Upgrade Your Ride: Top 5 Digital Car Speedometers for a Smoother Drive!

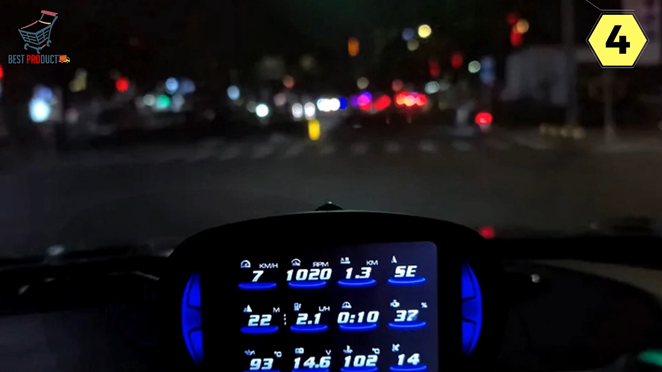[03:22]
One of the standout features of the Josaev Digital Speedometer is its 12-style interfaces.